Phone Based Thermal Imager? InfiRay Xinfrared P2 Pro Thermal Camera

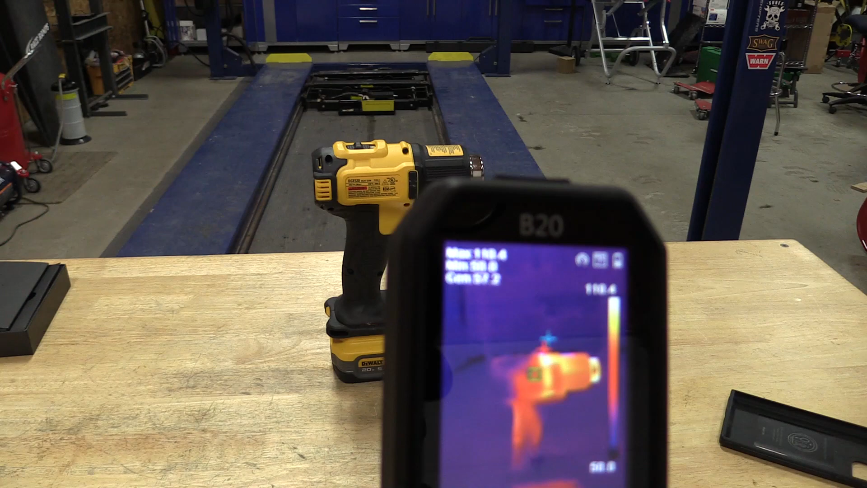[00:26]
sorry for the noise of the heat gun but we're just about out of battery I'm doing a little bit of testing for the next video you can see what this looks like in the B20 and then we move over to the P2 app it's close
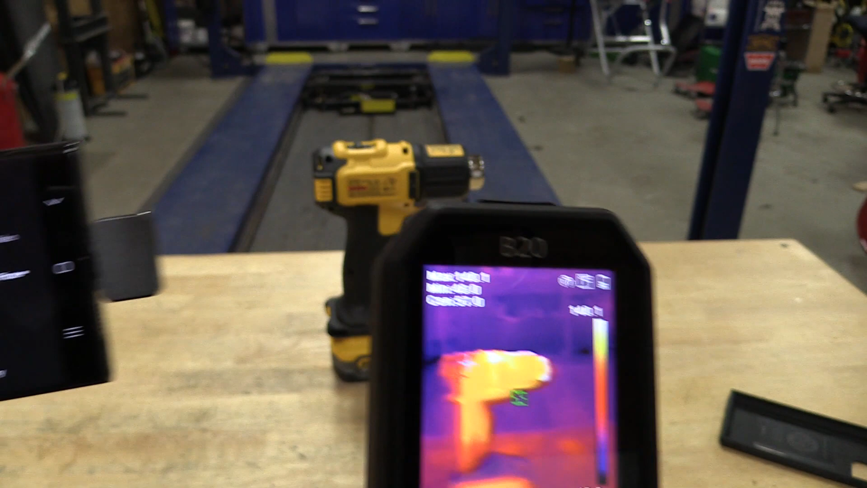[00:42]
I think you get a little bit more detail out of the B20 but this is not horrible
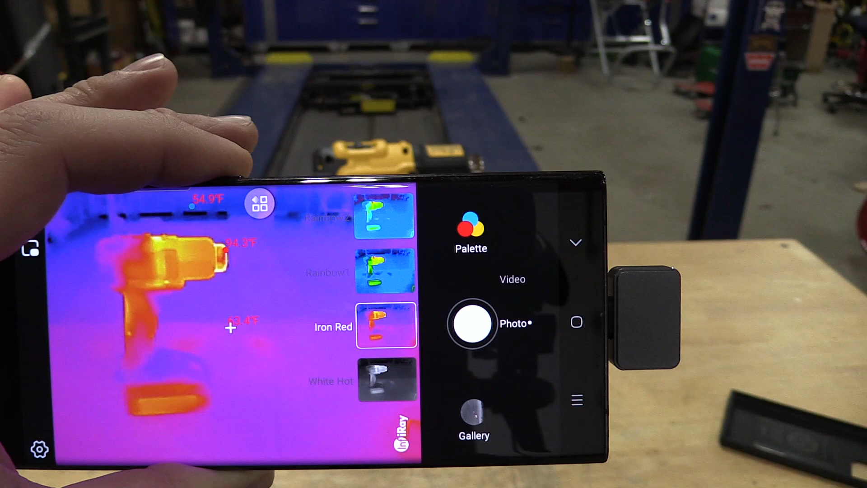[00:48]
and I can show you it and I can record video take pictures I can do all kinds of things but it's hard to
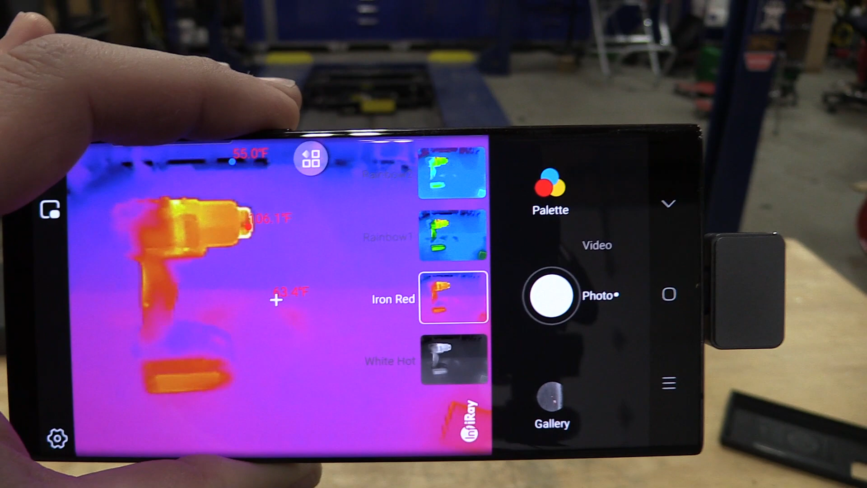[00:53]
show you the differences now that the weird thing I can turn this that's kind
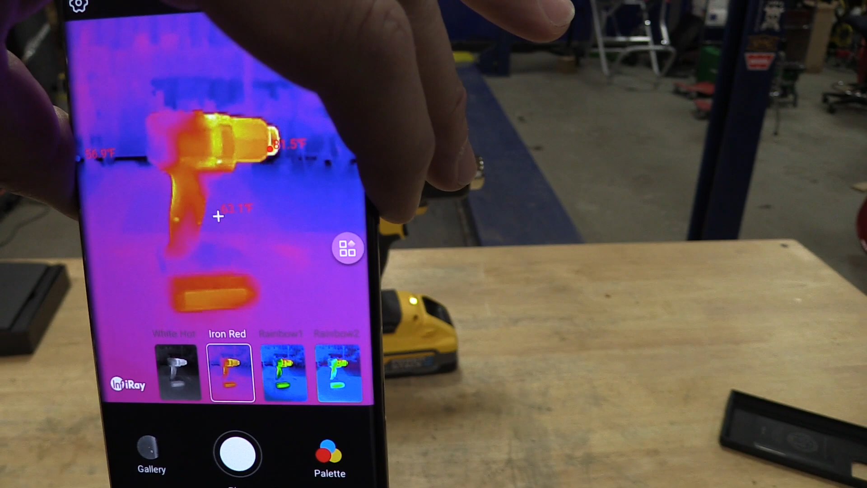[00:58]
of cool I can go the other way it makes the numbers that are in there
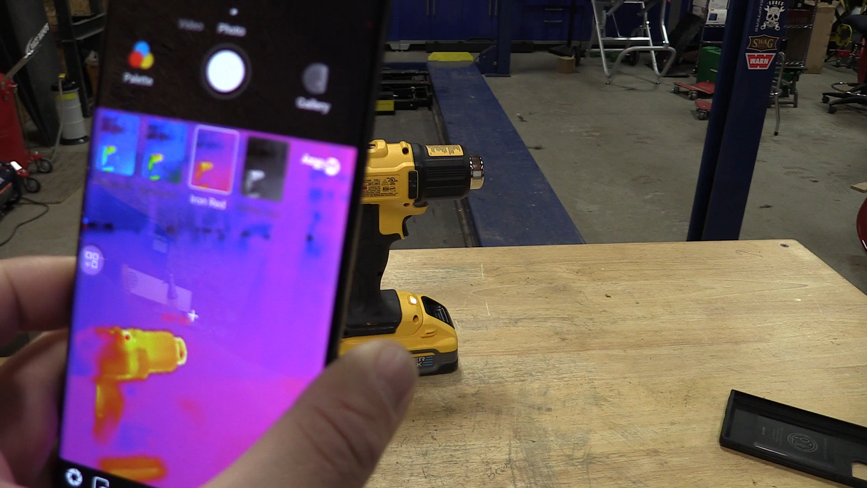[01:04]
upside down but it allows me to do different things and I think that parts kind of neat but if I'm showing you guys this stuff this is kind of where
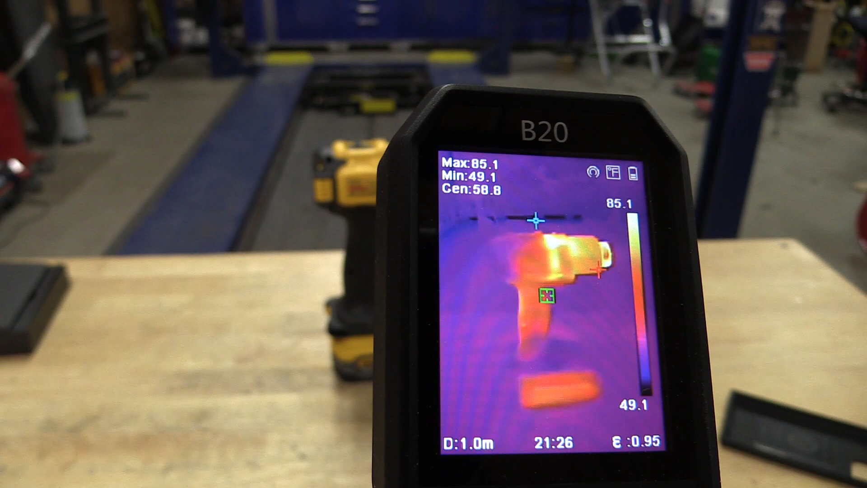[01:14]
it's at to me now I can change pallets pretty easily go through
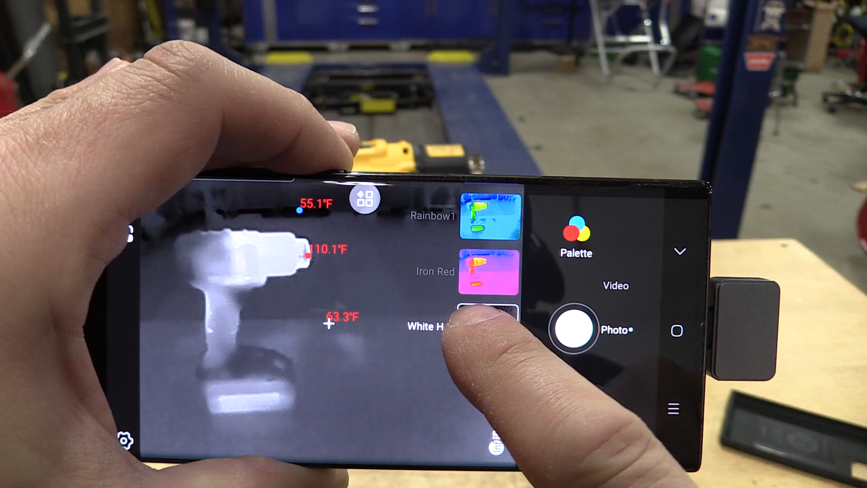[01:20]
different things that's white hot different rainbows sounds
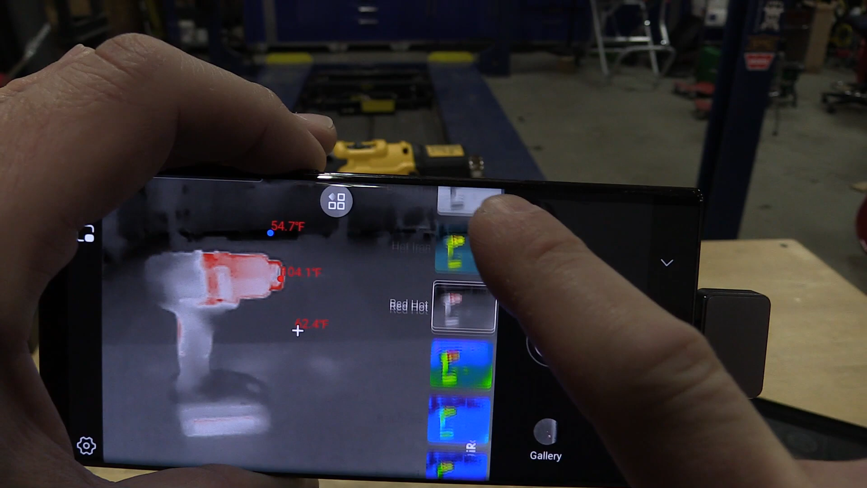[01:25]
like our heat guns done but it works out cool and I
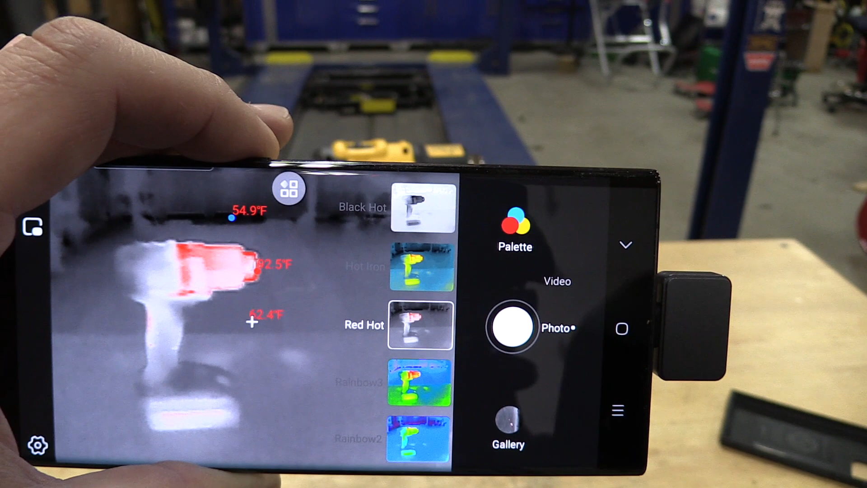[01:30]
do like the fact that it's on my phone and it can see a long ways to
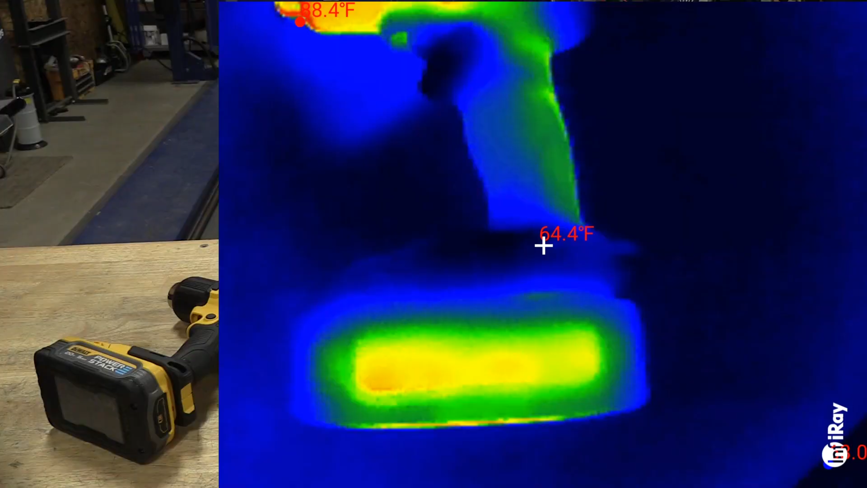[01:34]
On screen: spot 64.4°F
make this a little more interesting this is
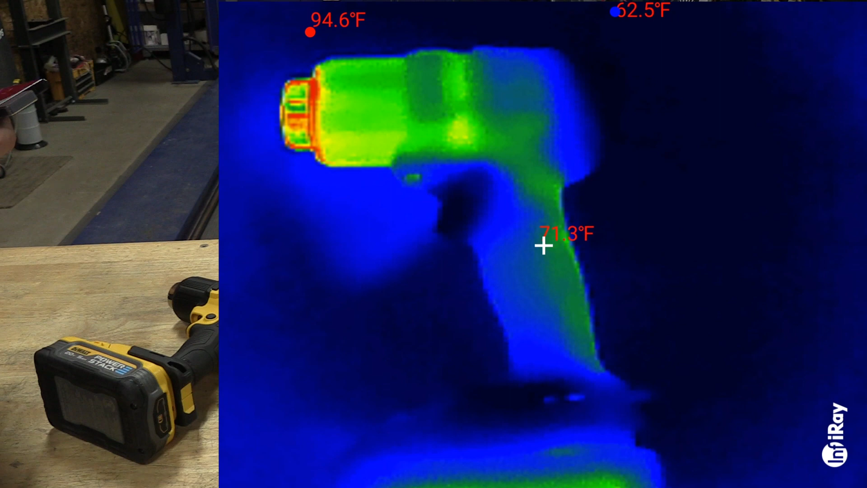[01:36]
On screen: spot 71.3°F, max 94.6°F
a full run on this heat gun with the new DeWalt PowerStack 5 amp power
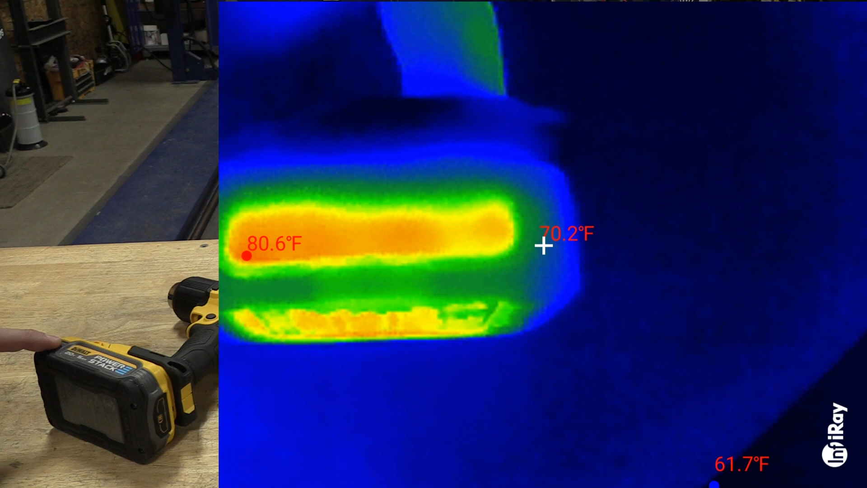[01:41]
On screen: spot 70.2°F, max 80.6°F
battery look at this not hot at all and I'm gonna do a test run between this to see if you know the 5 amp hour XR
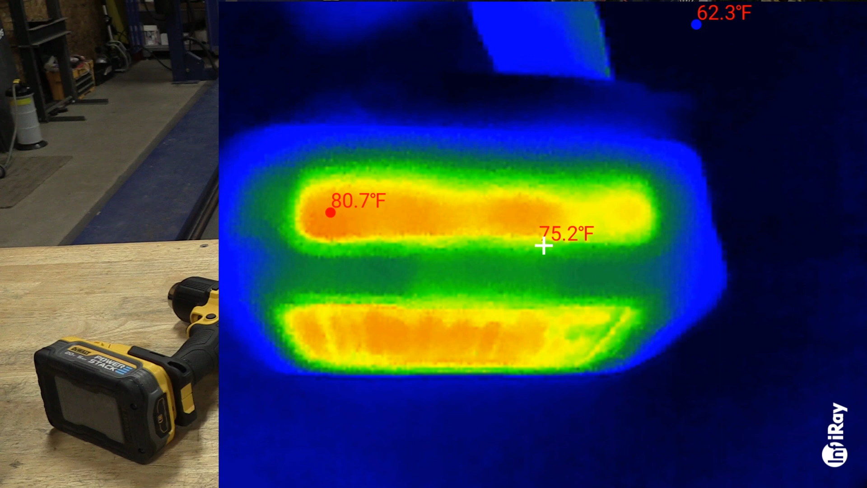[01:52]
On screen: spot 75.2°F, max 80.7°F
gets hotter than this or not and then test the run times but there's no heat
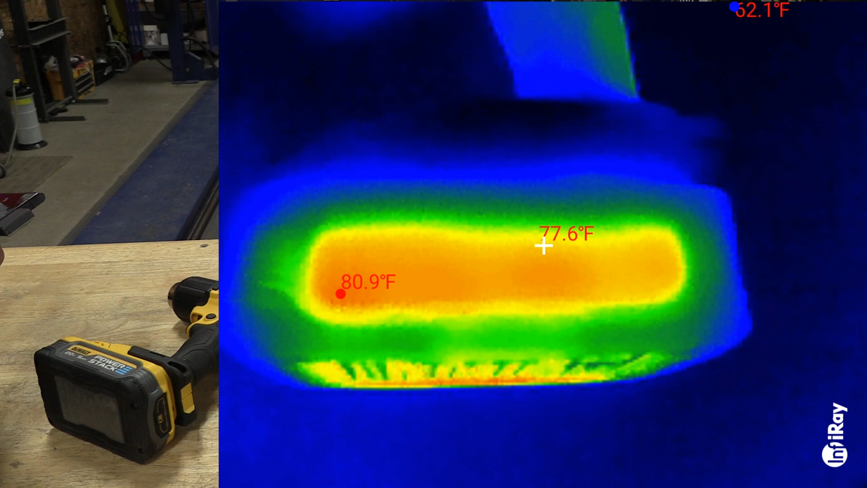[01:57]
On screen: spot 77.6°F, max 80.9°F
here for it being running for a pretty significant period of time something